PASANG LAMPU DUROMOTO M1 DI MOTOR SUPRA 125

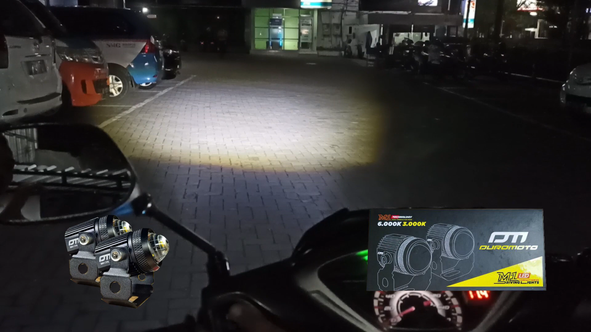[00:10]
Durumoto M1 ini langsung ditanam 2 biji di dalam bedlam Seperti apa videonya, yuk kita simak Sebelum lanjut, bantu like dan subscribe channel saya ya
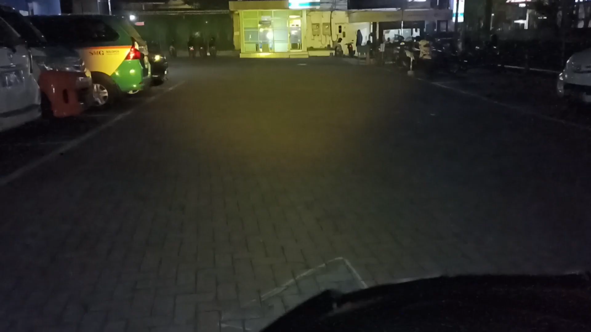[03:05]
tidak pekat Kita coba nyalakan lagi low beamnya